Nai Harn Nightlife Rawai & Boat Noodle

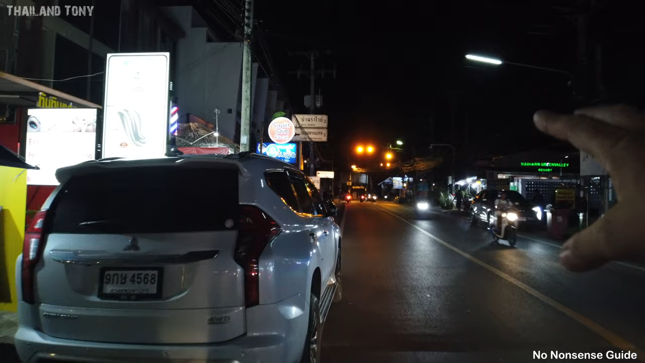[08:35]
I'm only going to go to the lights because this is quite a large area. You can turn left at these lights,
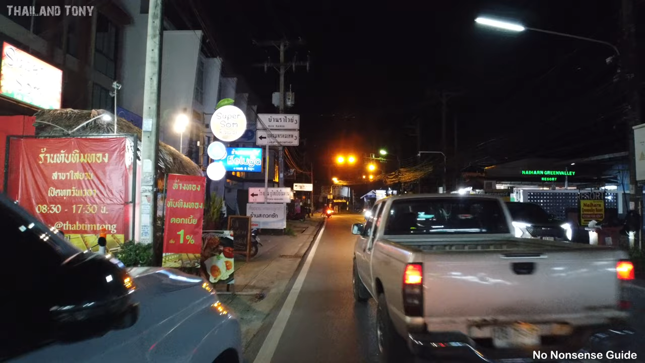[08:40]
which will take you down to Nai Harn Beach, and there's loads more businesses and bars and restaurants down that section, which I will cover on a separate video,
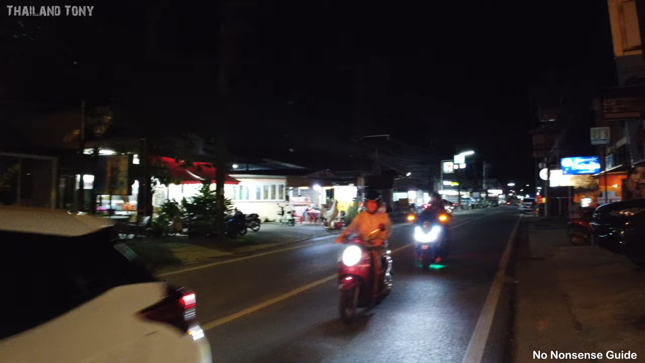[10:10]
And there is some bars in the bottom section on the opposite side to where we were at the restaurant. So I've come down this way first.